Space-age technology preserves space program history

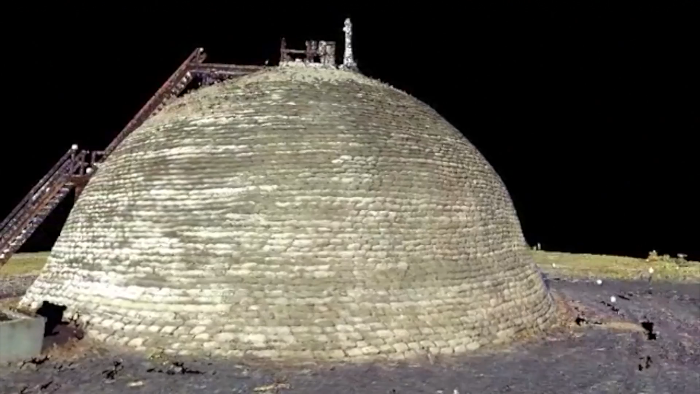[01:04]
So what we're essentially doing is we're taking a surveying instrument that's essentially on a tripod-based or static-based instrument, and we actually are moving around through different setups, objects or landscapes in this case,
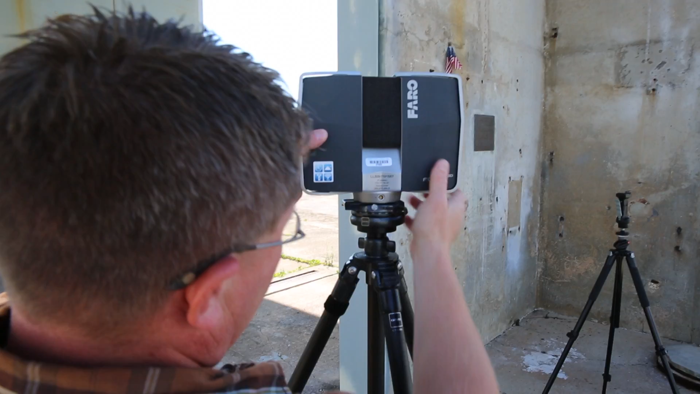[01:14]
and we're collecting actually measured points,
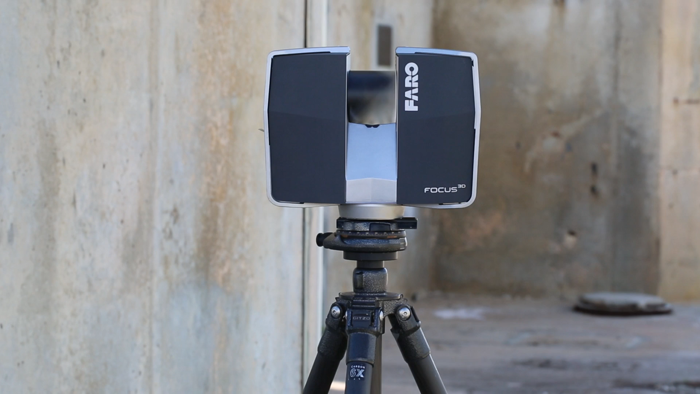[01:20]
which are collected at such a rate that you're actually collecting millions of those every revolution of the scanner. Millions of data points mean a 3D laser scan can provide sub-millimeter accuracy,
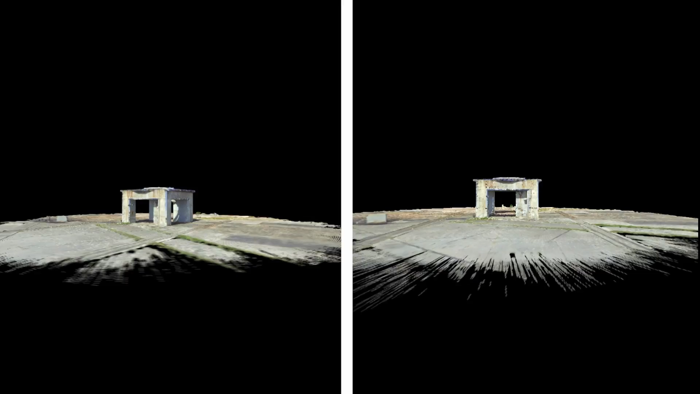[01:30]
far more detail than any photograph or as-built drawing, all captured within a fraction of the time of previous methods.